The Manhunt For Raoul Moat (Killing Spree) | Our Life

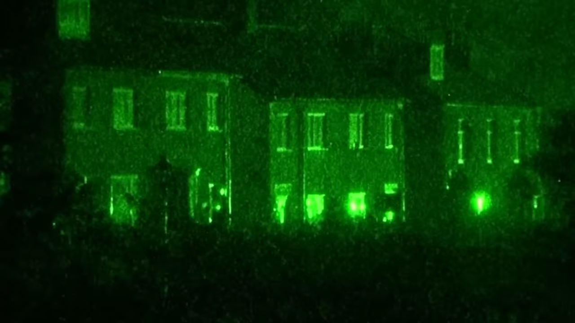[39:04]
At about quarter past one in the morning, about six hours now after the standoff had started, there were a couple of sounds which clearly sounded like gunshots and there were a couple of shouts.
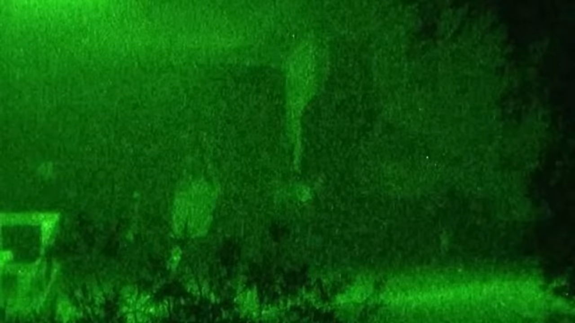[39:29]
Was it the police trying to take action? At approximately 1.15am,
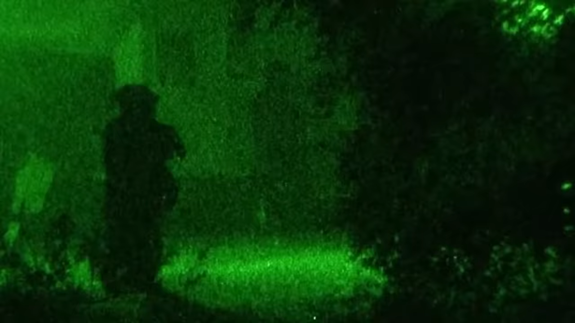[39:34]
almost immediately after the police tasers were discharged, Raoul Moat fired the final shot of his killing spree.